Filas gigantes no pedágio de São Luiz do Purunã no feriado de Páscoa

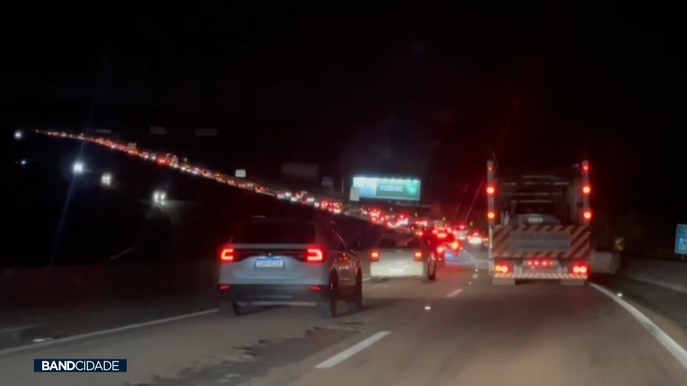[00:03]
na região metropolitana, precisou ter muita paciência no final do feriado de Páscoa.
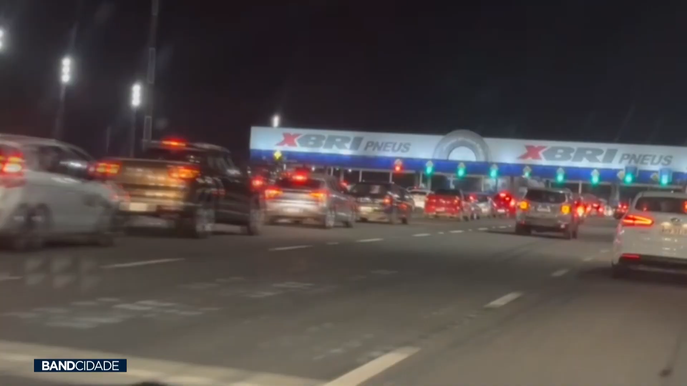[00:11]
Filas gigantes se formaram, os motoristas fizeram buzinaço de protesto. As empresas não conseguiram resolver há tempo, antes de começar novamente com o pedágio,
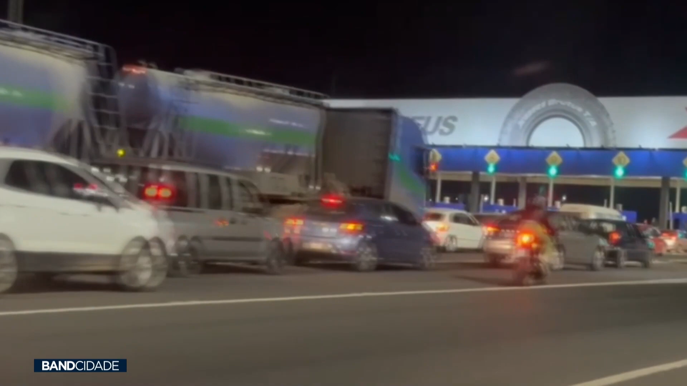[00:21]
as questões logísticas e a população está pagando, em média,